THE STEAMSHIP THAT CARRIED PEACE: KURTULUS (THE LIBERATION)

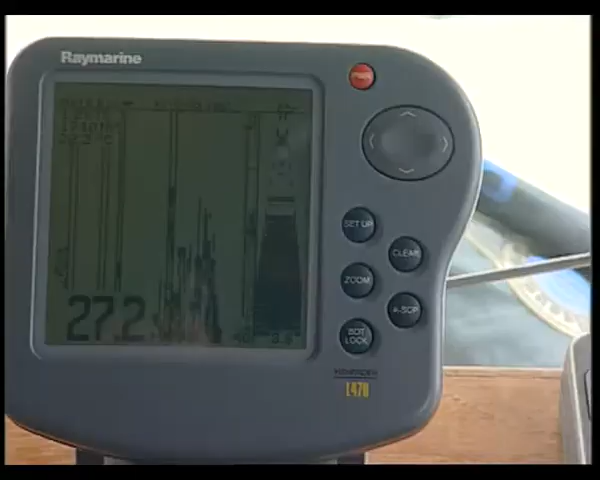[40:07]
Down 25 to 40 meters deep, there are some pieces of wreckage.
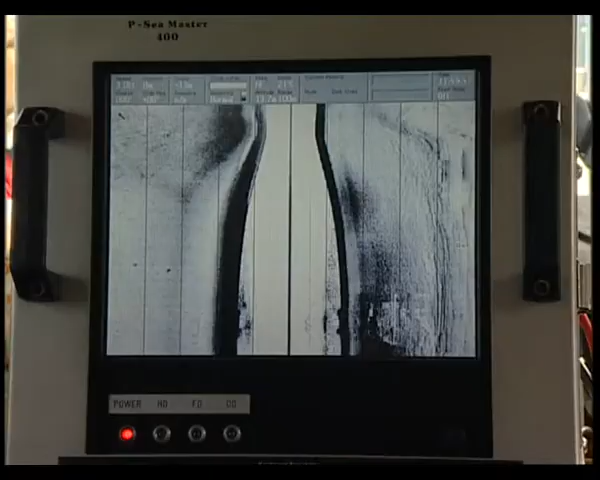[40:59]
As a result, objects on the bottom of the sea are measured three-dimensionally.
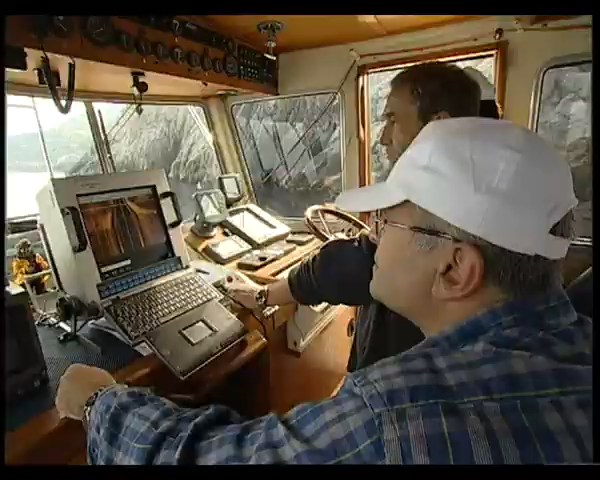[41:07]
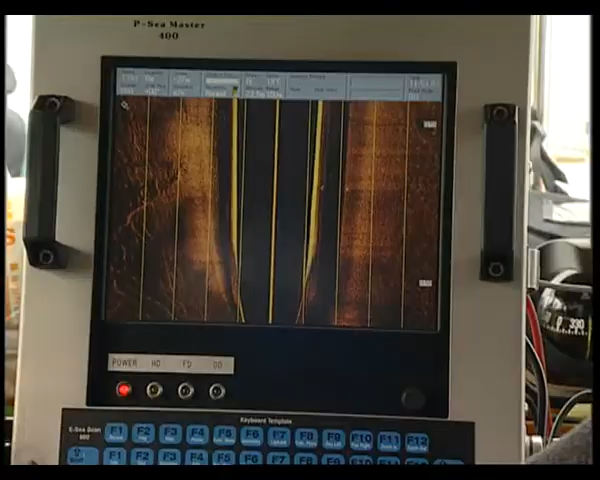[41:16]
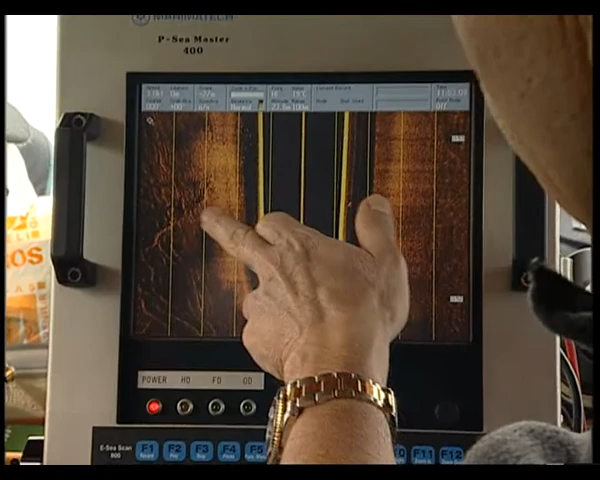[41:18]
The first results are reflected on the monitor. The excitement is at its height.
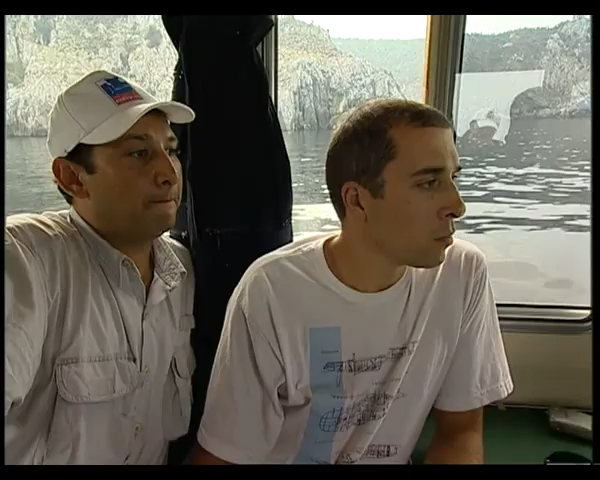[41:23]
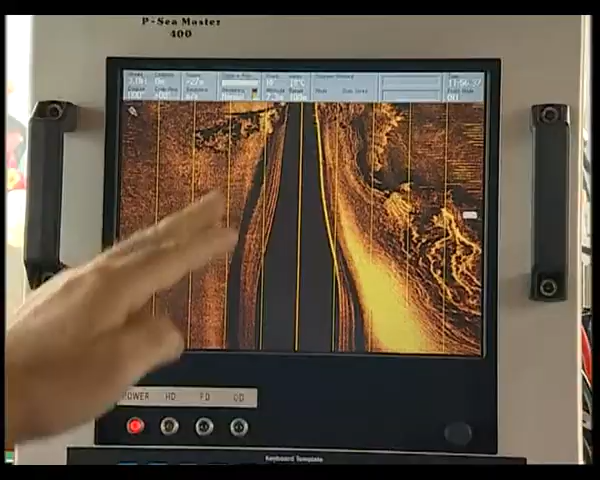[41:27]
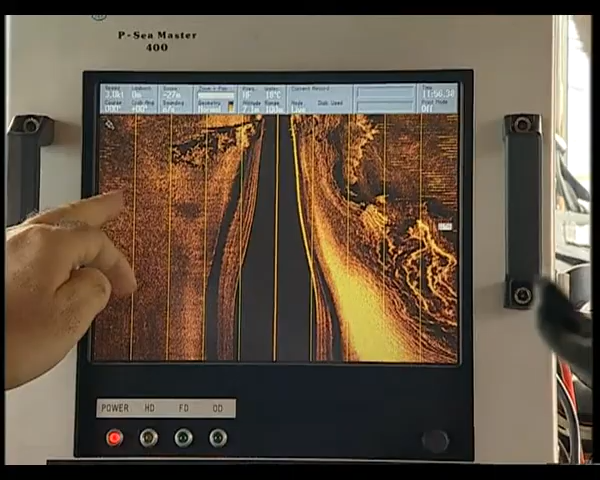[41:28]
Finally, the wreck appears on the screen.
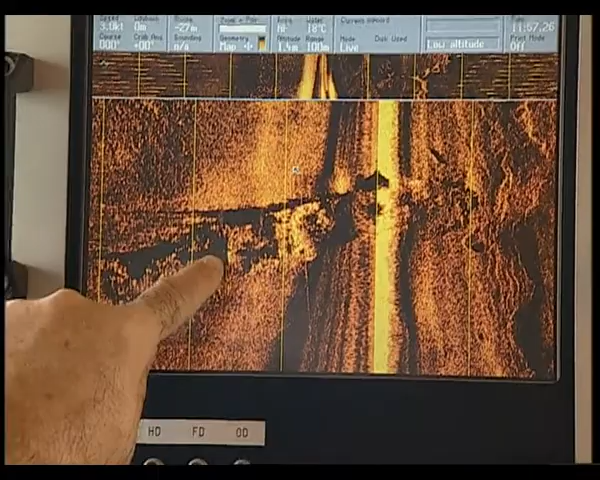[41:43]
Yes, this must be the Kurtuluş.